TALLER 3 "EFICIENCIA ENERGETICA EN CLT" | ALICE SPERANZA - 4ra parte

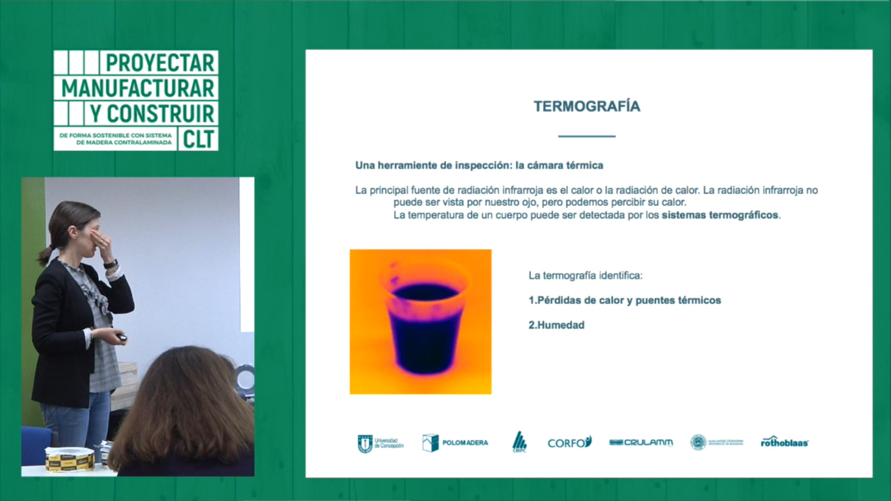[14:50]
Dopo vamos a seguir con il tema dello prodotto, però ora vamos a terminare questo concetto basico. Quando si hace un controllo della tenuta all'aria, primaria. Sí, libre hermeticidad. Sí, para hacer el control de la hermeticidad se hace se pueden usar dos instrumentos. La termografía, quindi la termocamera. La termocamera.
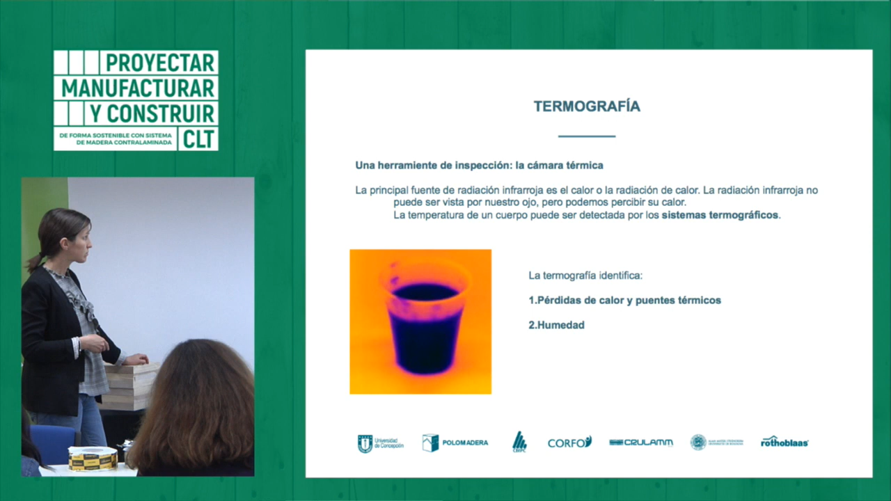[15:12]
E la termocamera cos'è? È una tecnica che mi permette di capire
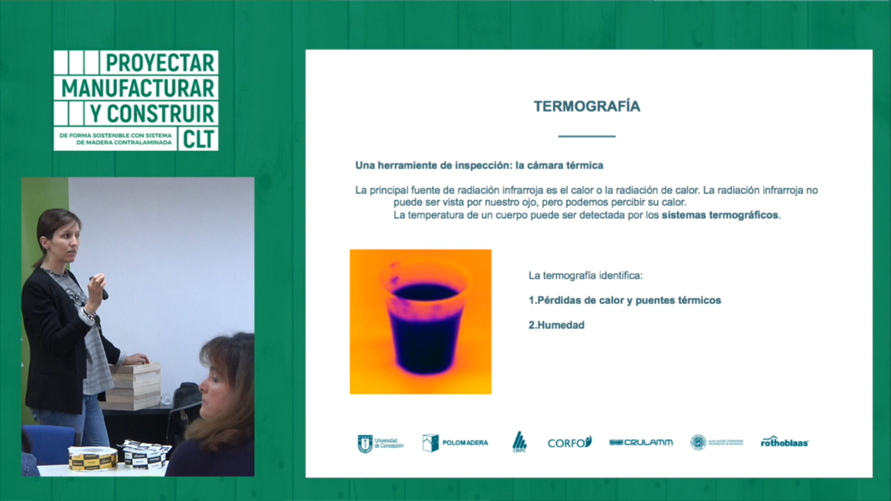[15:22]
dove ho vari punti, in che temperature hanno questi punti e eventualmente trovare anche perdite di aria e di vento.
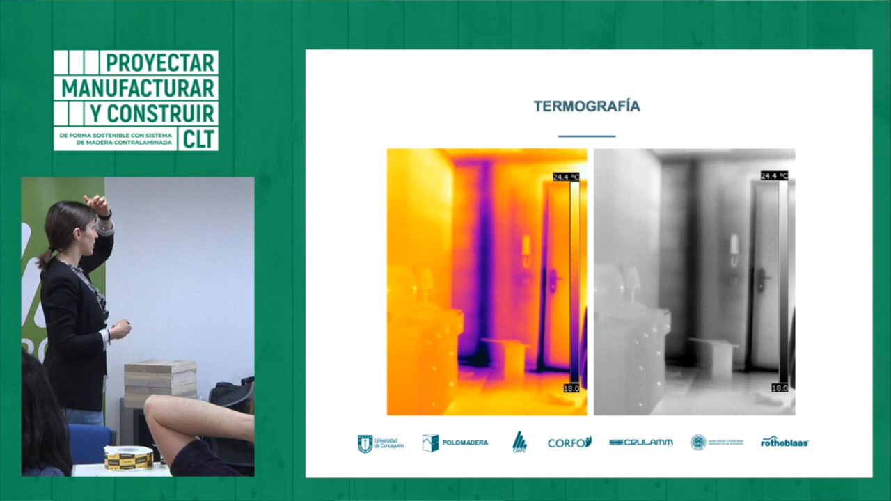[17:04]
On screen: scale top 24.4°C
fatte in costruzioni e vedete che, ad esempio, uno dei punti più delicati è sempre la connessione tra porta,
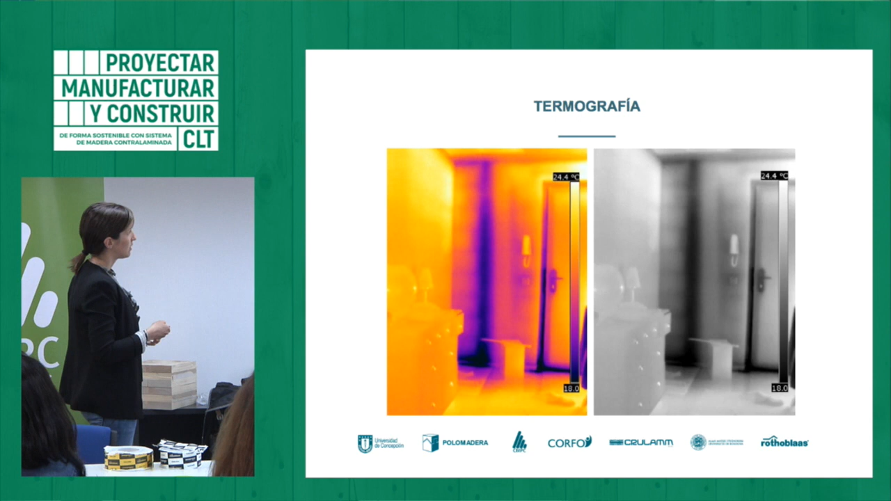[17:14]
On screen: scale top 24.4°C
struttura, da ventana, struttura, sempre. E qui vediamo alcuni esempi, si vede che sempre uno dei punti debili è la connessione tra la porta e la struttura o la ventana e la struttura.
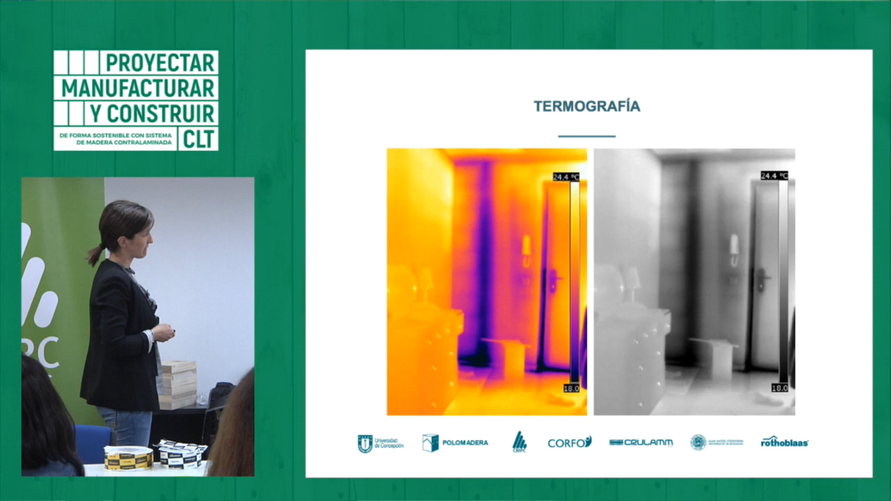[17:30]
On screen: scale top 24.4°C
Questa invece è la differenza, questo appartamento era vissuto, qui non c'era nessuno. E quindi si vede, ad esempio, che qui c'è una forte dispersione, qui niente perché è tutto spento. Qui si vede un edificio che tiene due unità abitazionali distinte, in la della destra vive gente, per lo tanto hai maggiore perdita, in la dell'izquierda è un po'.
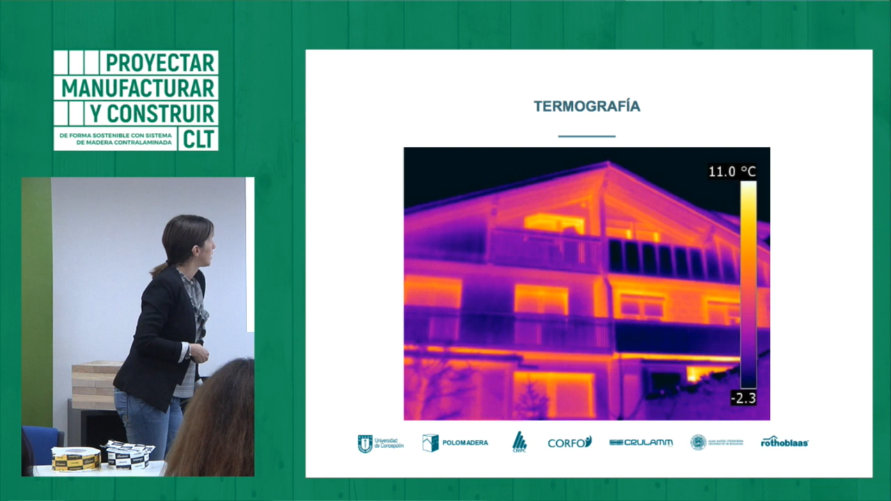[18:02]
On screen: scale top 11.0°C
Questa è un'altra tipologia di utilizzo per vedere se ci sono rotture negli impianti, ad esempio. Questa è un'altra tecnica con il para la cual se usan las cámaras termográficas para ver si hay problemas en las instalaciones. Esto. Metes agua calda y lo puedes ver.
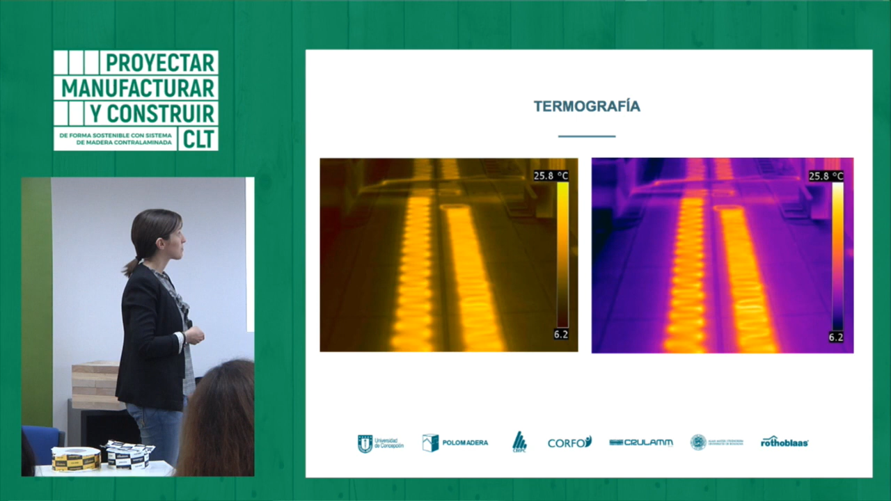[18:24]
On screen: scale top 25.8°C
Sí. Metes agua caliente al sistema y con la pistola puedes ver dónde está. Exacto.